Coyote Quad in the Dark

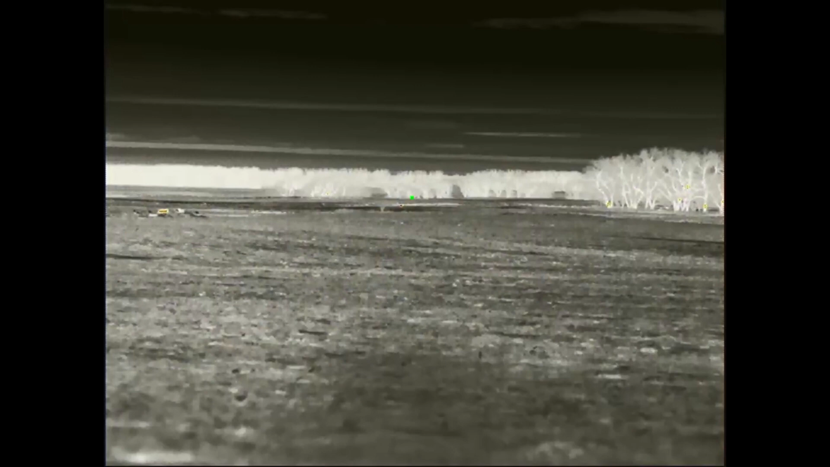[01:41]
I'm going to go over just to the lower and left of my green dot there. So I've been checking that out, and I zoom in on it. Usually, if it's a coyote, it's not going to be standing still, at least not for very long. So you can kind of tell. And then suddenly I pick up this guy with my scanner off to the right.
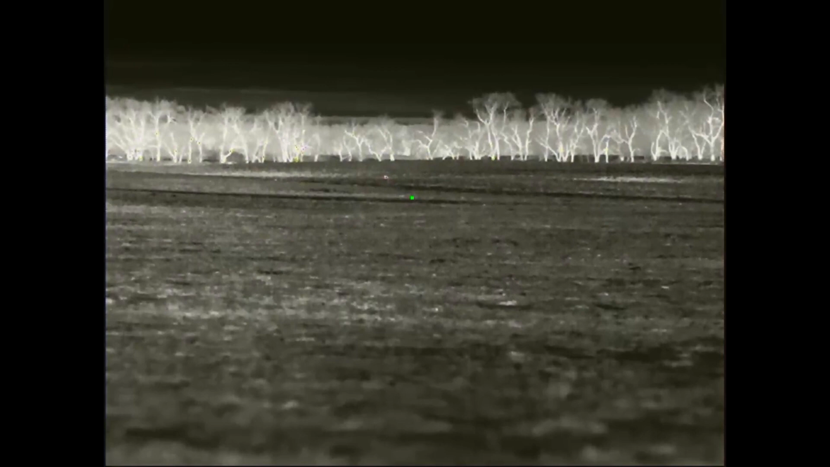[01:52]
He's coming from about straight east. So wind is no problem here. And he's coming pretty good.
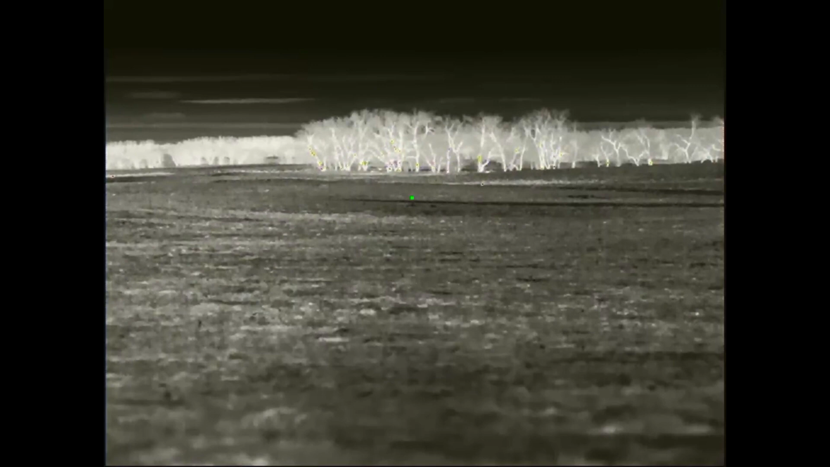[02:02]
This is to, I forget exactly, I did some mating type stuff. First I started off a little, a little more subtle,
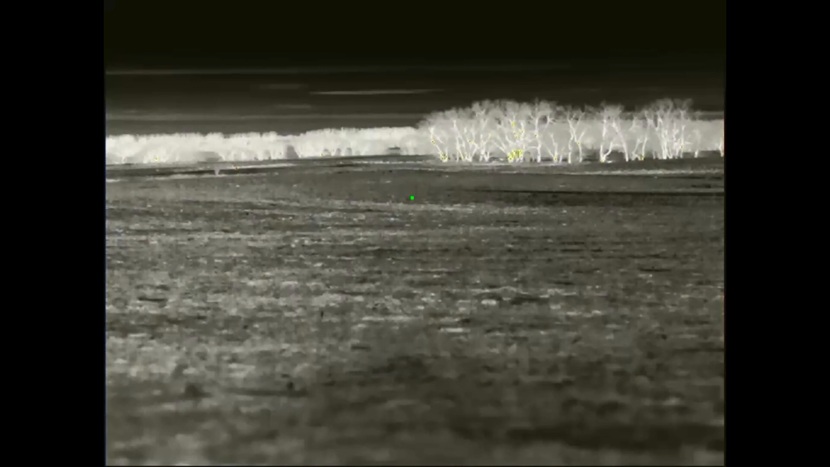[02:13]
with just some, some winds. And then I kind of ratcheted up a little bit
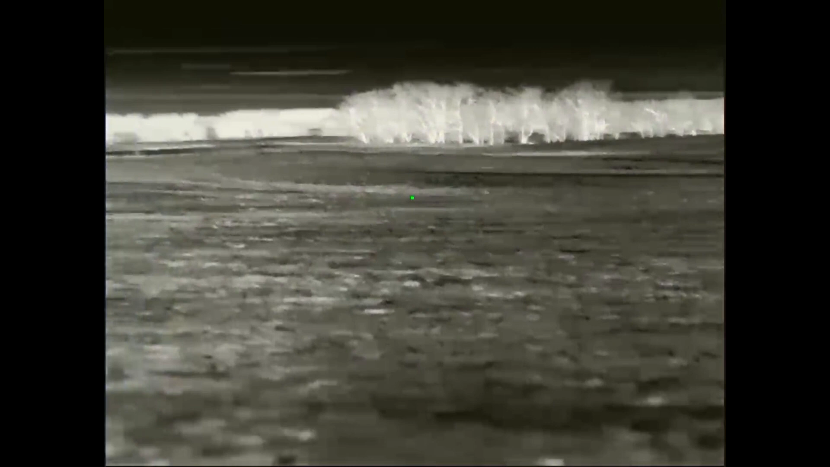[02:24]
with some more like mating fight type sequence. You can see he finally pops back out here. And he's getting a little hesitant. But it looks like when he takes off here again,
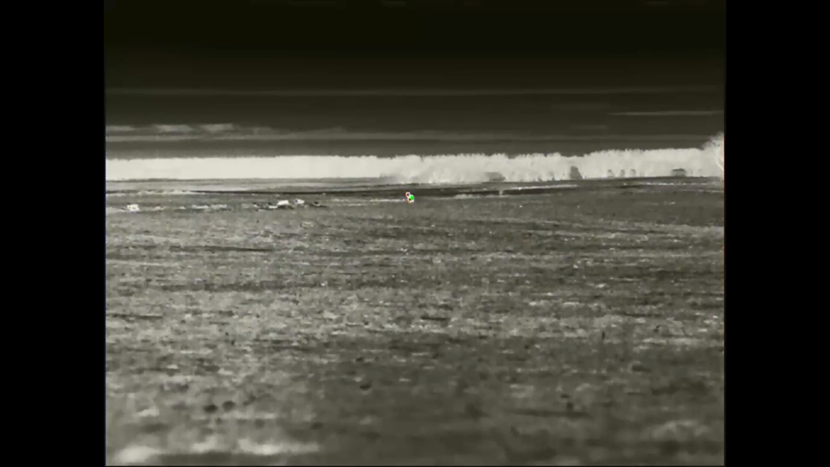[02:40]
he's going to try to skirt me to the north. And I'm on the east side of this rock pile. There's only so far I can pan to the left before he's going to be behind the rock pile. And then it's, that's over.
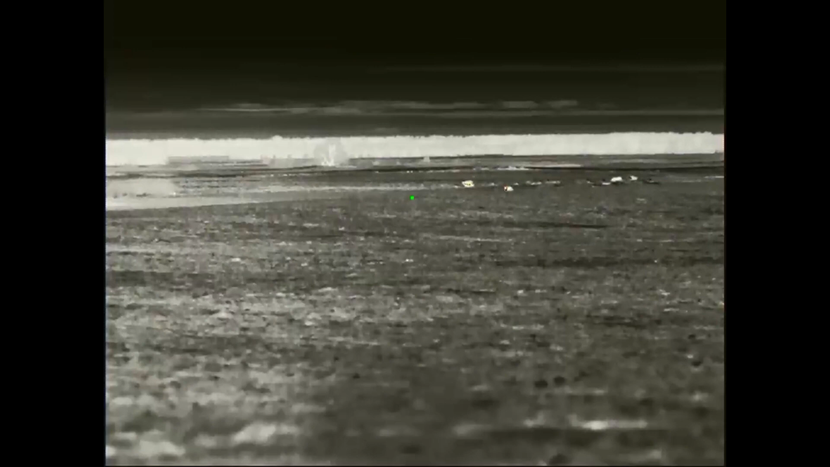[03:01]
He's gone. So he is coming in good, but he's not going to come straight in. Now, I will say that at this time, there's, we got about two thirds of a moon and not really hardly any clouds. There's a little bit of snow on the ground. So it's pretty bright out there. Certainly much brighter than I would like. But I think that might've played into, um, you know,
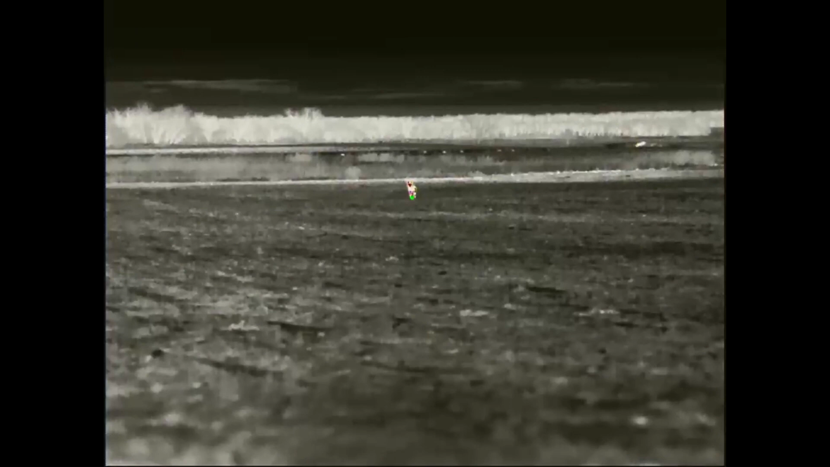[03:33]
why he didn't come straight in or a little bit straighter in here. I'm going to, I am up here and I'm thinking about it, but I'd like to see if he come a little bit closer. I got some room yet to the left, but now he's going to keep heading straight that way. He's not coming any closer. So I get him to stop.
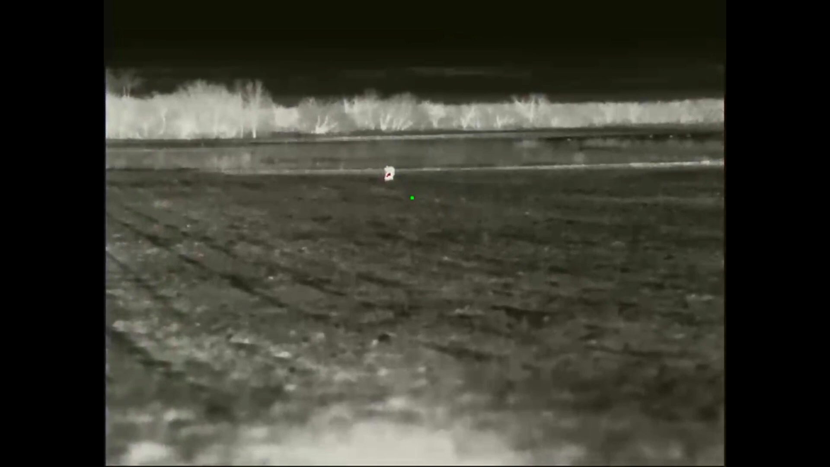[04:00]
And he's doing a little spinny dance here. And I'm thinking, oh, maybe I need to shoot him again. And then he does this flip and he's done. Um, shoot the 22 cream or by the way, the 75 grain Hornaday ELDM. So it's a match bullet, not necessarily designed for killing animals, but in my experience so far, it does really well.
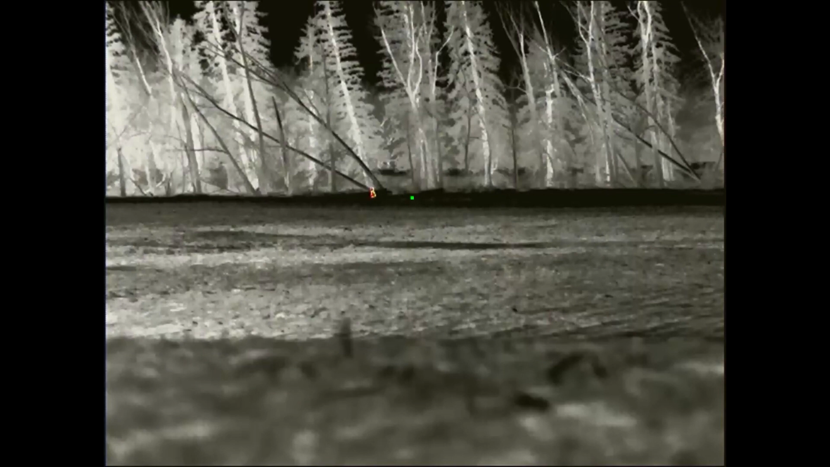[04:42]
Okay. So this is just a little bit later in the set here and I'm still calling, running the, the e-caller anyway. And we had this one come out of the woods and he sits there and he sits there and he's, um, he's actually listening to a couple of his buddies howl down in the coulee. That's a little bit further off to the left. And, um, finally he, he shakes loose and he starts calming a little bit.
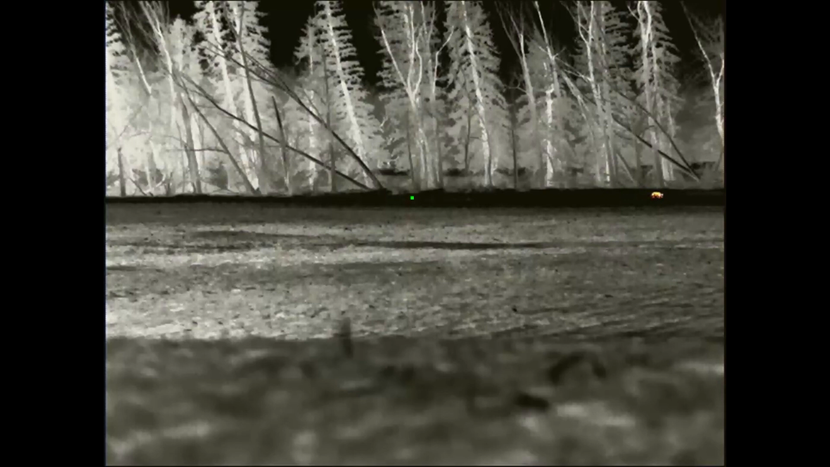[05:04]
Now the collar here is, uh, even further to the left. So he, we're looking Southeast now and the collar is, uh, pretty much straight East.
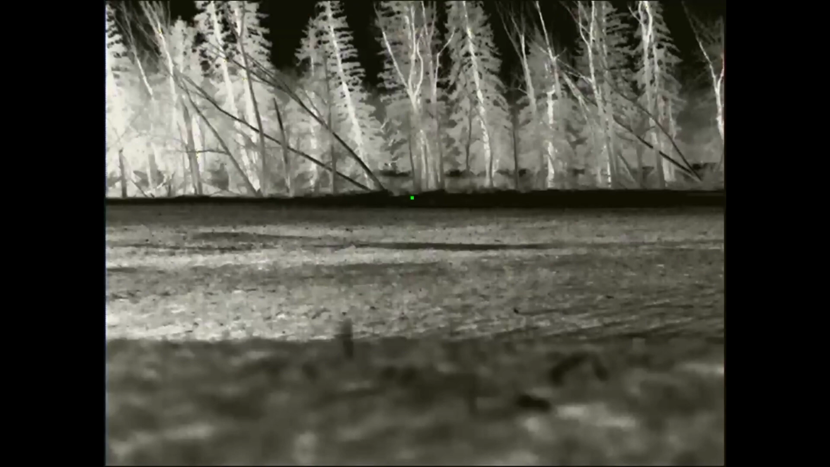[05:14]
Yeah. So he's trying to swing around the South end of this rock pile. He's still quite a ways out.
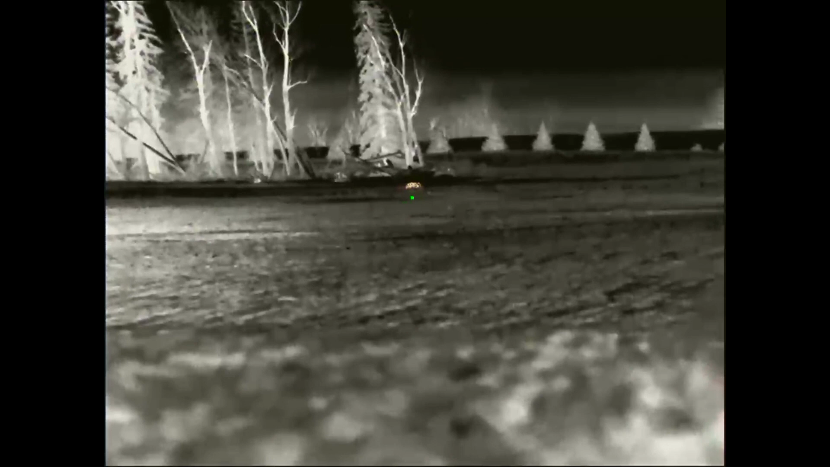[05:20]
He's, I don't know, 200, 250 yards maybe.
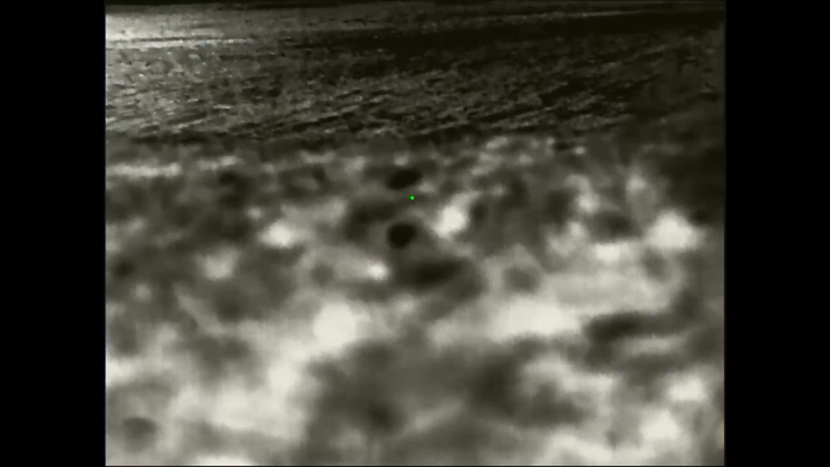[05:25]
And he's, he's working to the West on the South end of this rock pile.
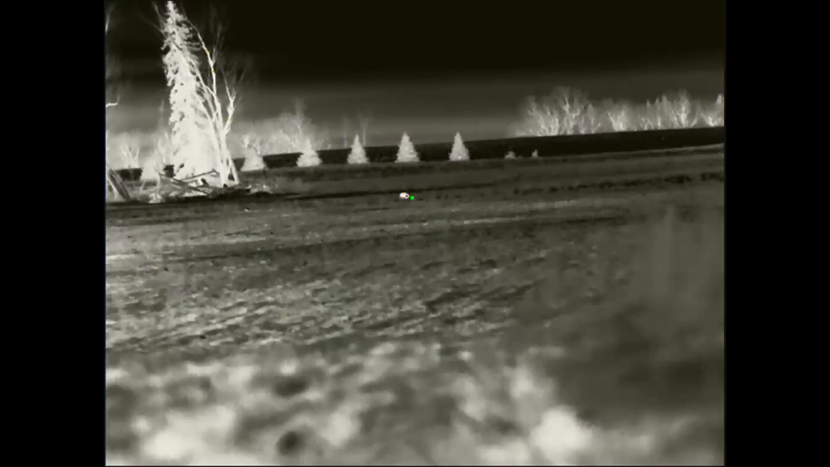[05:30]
And I got two buddies with me, one on the very end of the, uh, on the South end and one a little bit further around the corner.
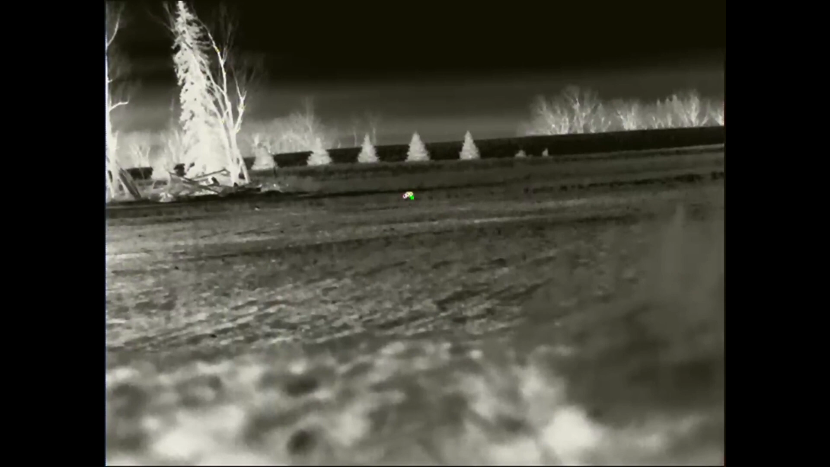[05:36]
But the wind is out of the East to Northeast.
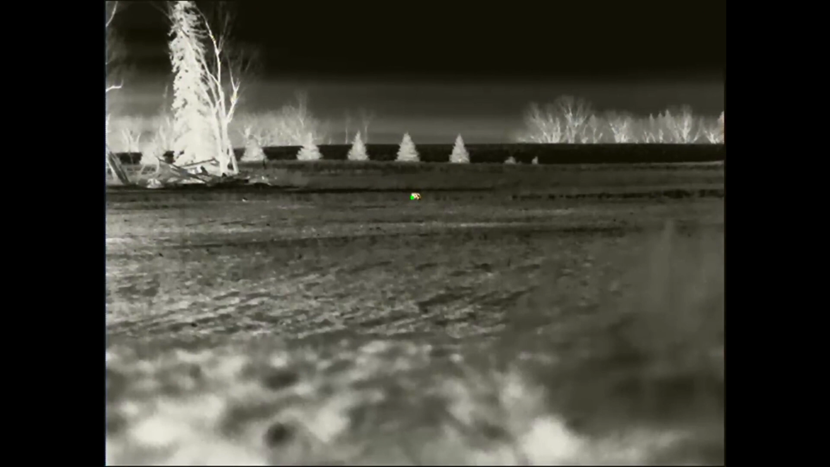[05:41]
So it's, um, he's going to hit that pretty soon.
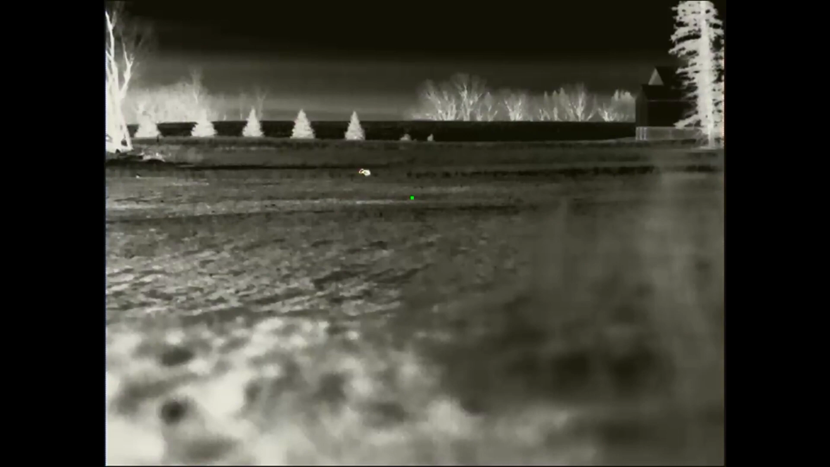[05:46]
Also this gap in the trees is where we walked through to get set up.
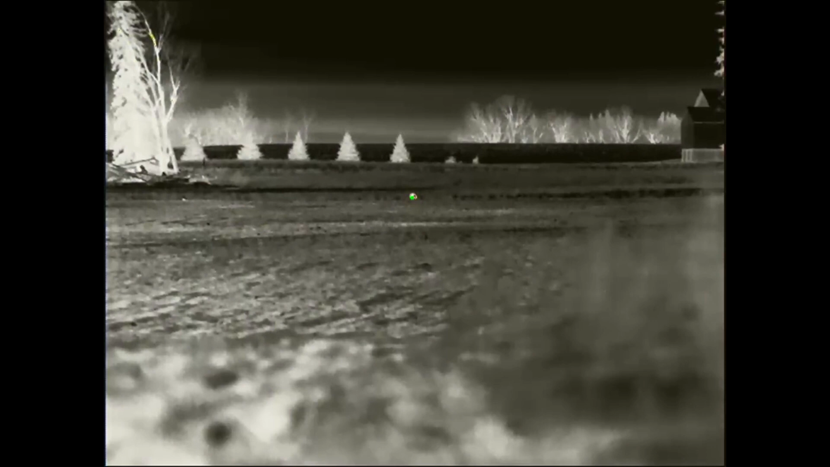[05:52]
So I'm getting a little nervous about him going to smell something and bug out. So I'm getting on two way radio and telling my buddies, you know, what's up there. And we can't let him get too much further. We're going to have to try them.
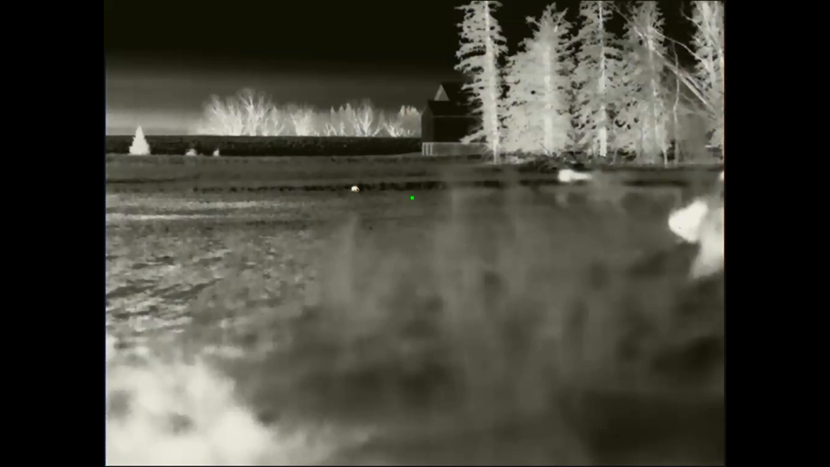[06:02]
Um, right about here. I can't swing any further. I got my buddy on the end there. I really don't want to point my rifle at him.
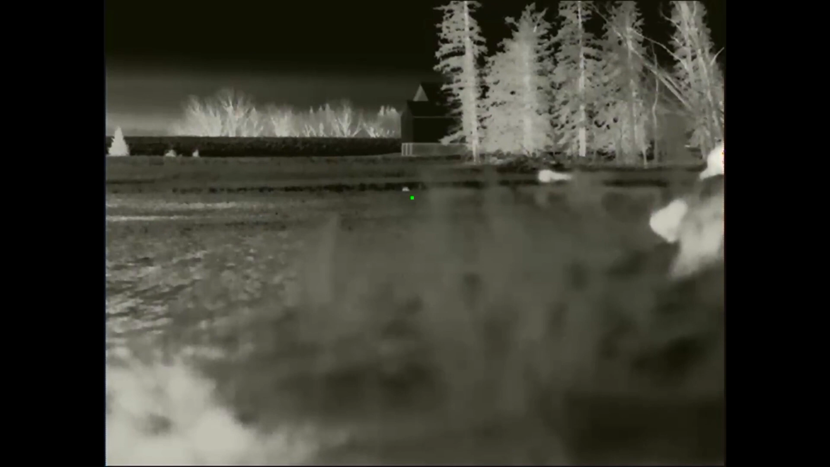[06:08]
So that's all the further I'm going to go.
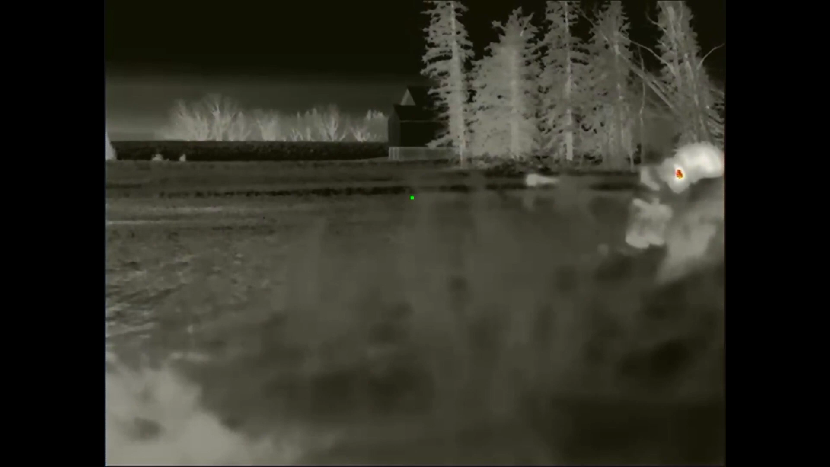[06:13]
I'm going to swing it back to the left a little bit and just wait. Right about here, I'm radioing. Uh, my buddy's like, you're going to have to take him.
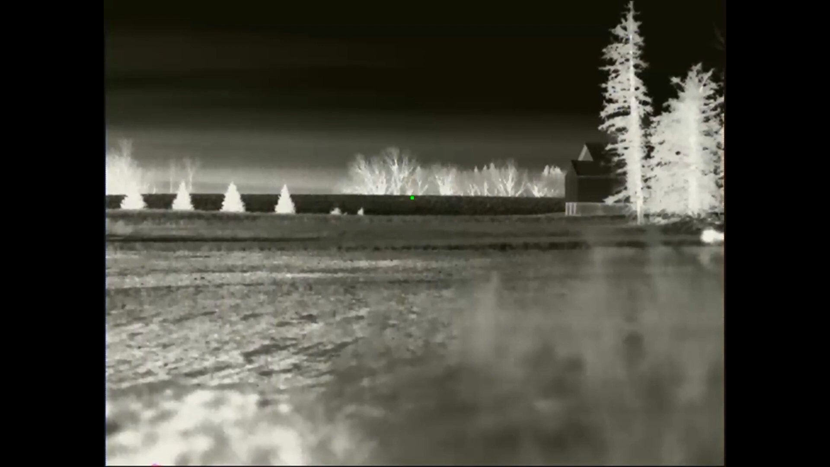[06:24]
And eventually, I hear a shot and I'm just waiting.
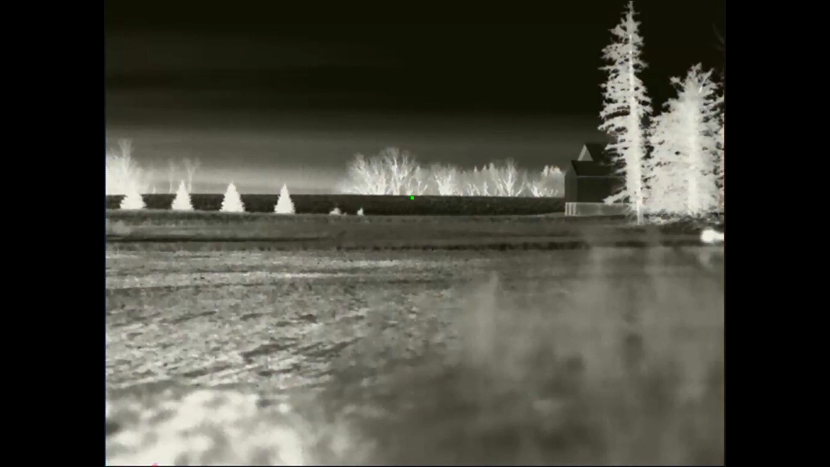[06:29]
Oh, here he comes again. It didn't sound like a hit. So I'm ready and I'm tracking him and I probably wouldn't normally shoot,
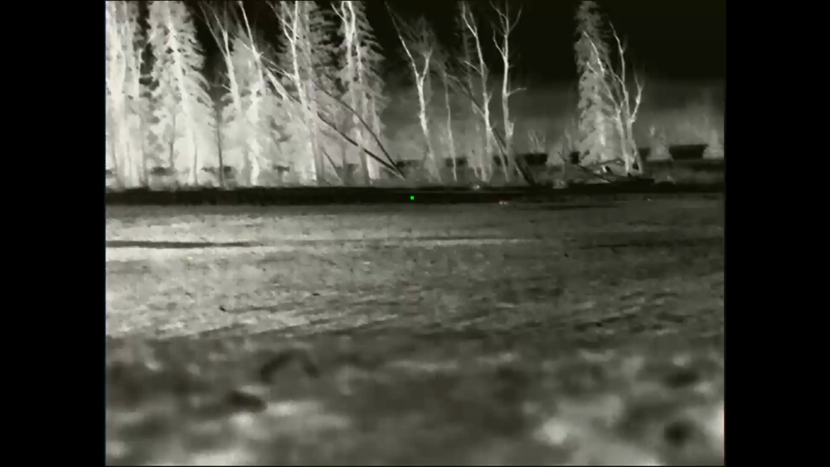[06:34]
but, um, cause it's a pretty low percentage shot.